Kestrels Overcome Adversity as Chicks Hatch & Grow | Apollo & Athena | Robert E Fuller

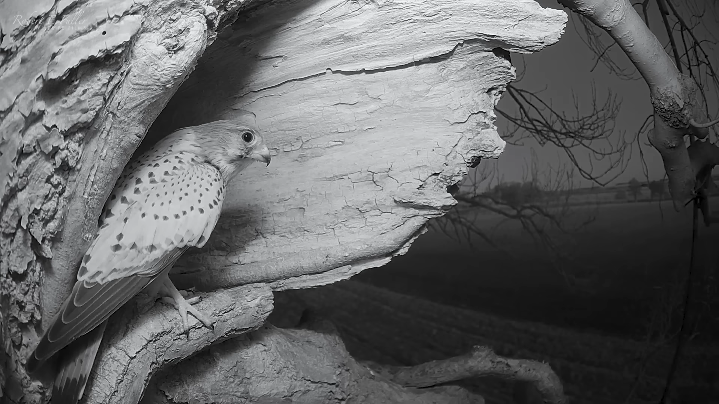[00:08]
They face battles with buzzards and tawny owls, but thankfully they've got six precious eggs safely inside.
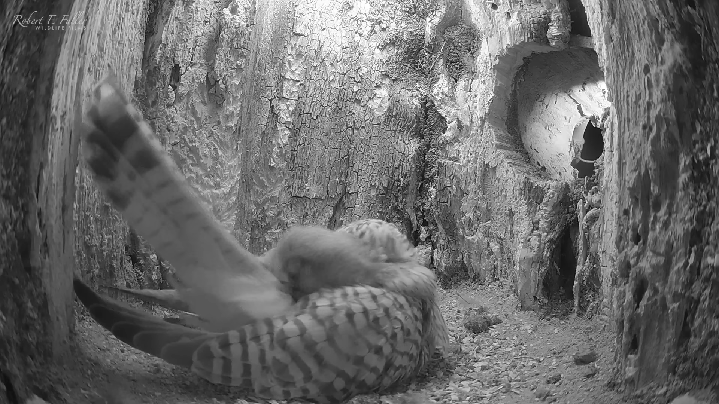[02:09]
Athena settles down on a clutch. She'll be incubating his eggs for almost a month. But soon another unwanted visitor is outside.
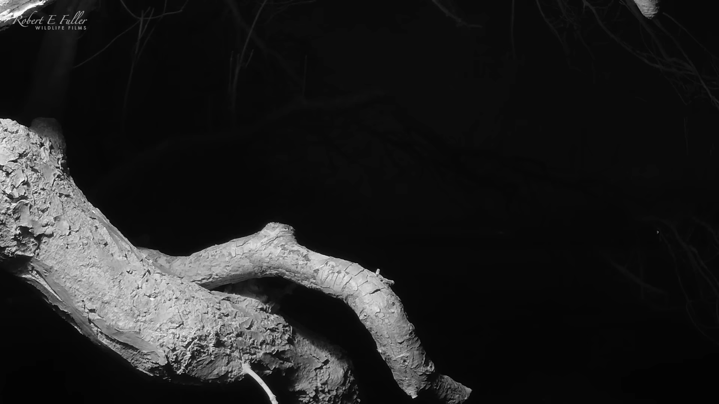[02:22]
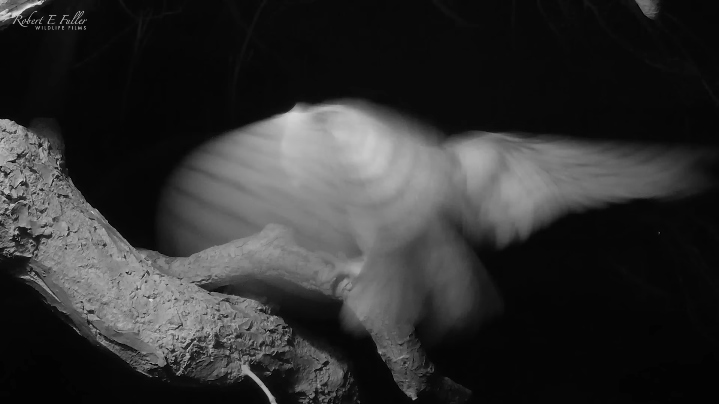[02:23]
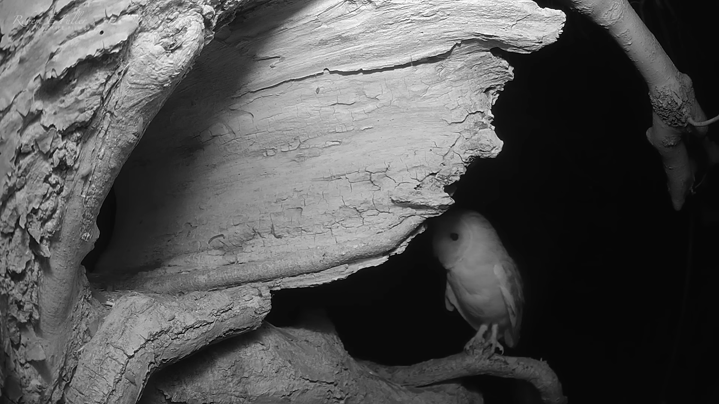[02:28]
Orion, a male barn owl from a nearby nest, pays a visit.
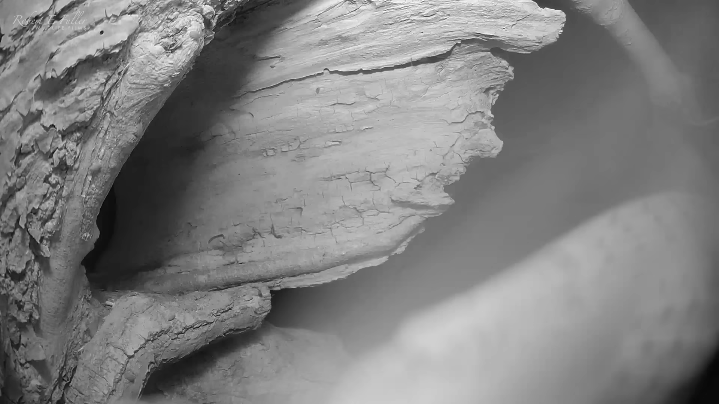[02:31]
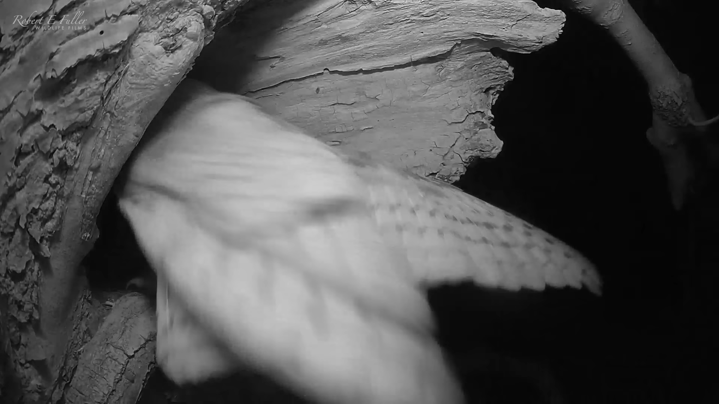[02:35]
But is seen off swiftly by a protective Athena.
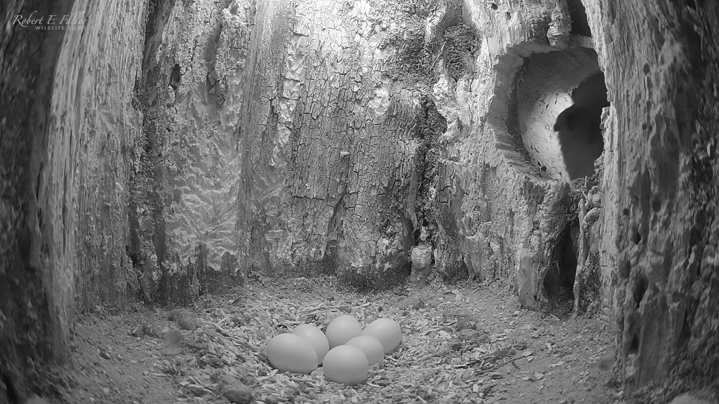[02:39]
who returns to continue incubating.
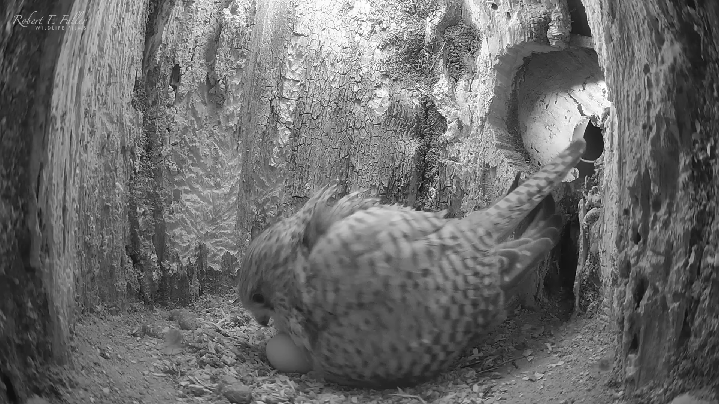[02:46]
The eggs are safe once more.